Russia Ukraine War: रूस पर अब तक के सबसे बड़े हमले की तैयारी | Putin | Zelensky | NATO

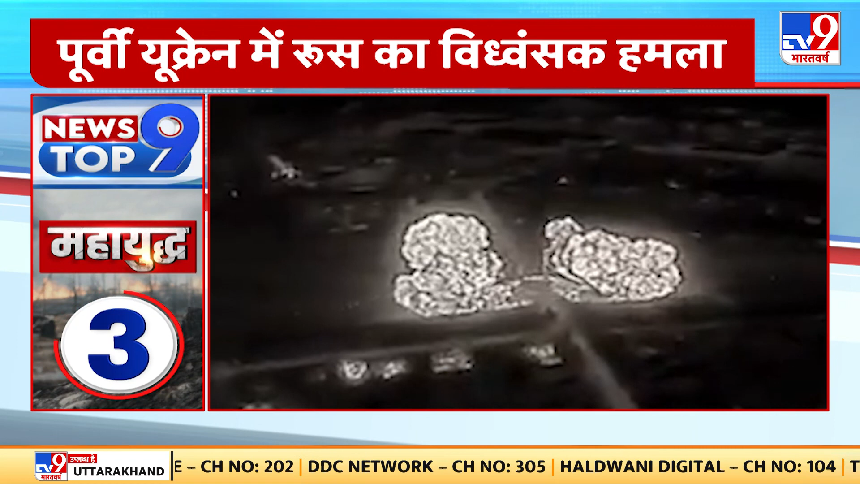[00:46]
अफदिवका मरिंका में रूसी हमले में कल्चुरल हाउस भी तबाह हो गया